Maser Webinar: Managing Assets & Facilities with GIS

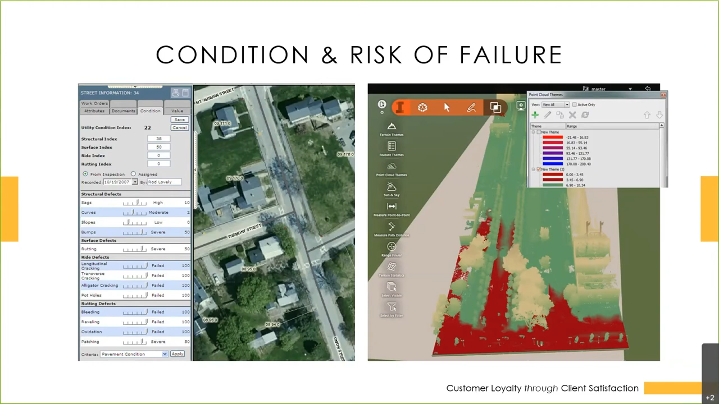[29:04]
so the navy yard is very low elevation and they are under redevelopment right now for new use of the navy yard and they wanted to see where flooding took place so again having all that stuff at your fingertips and your asset management program really goes a long way very efficient for you so the last couple slides here and then we'll get to the questions